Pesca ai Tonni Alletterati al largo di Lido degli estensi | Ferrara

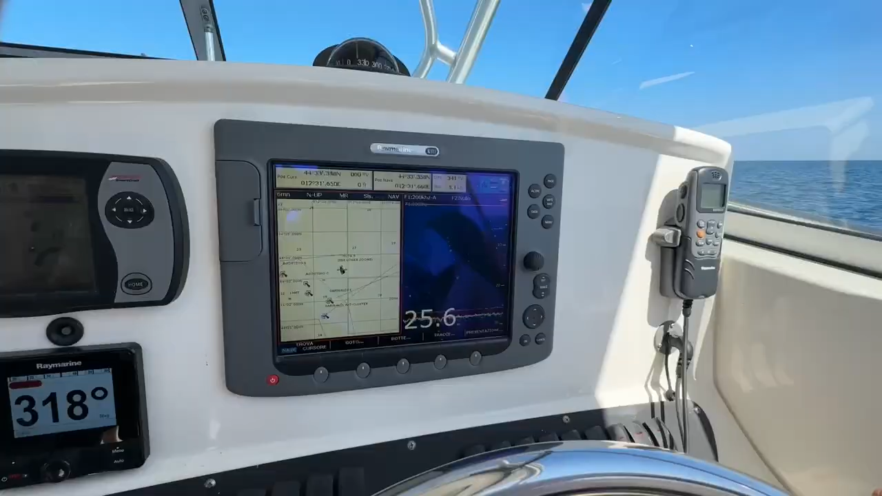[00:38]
Non segna niente, ecco, non ci vedo virgola Il velo è ancora presto, ancora presto Ficky, possiamo dire qualcosa al megafono lì?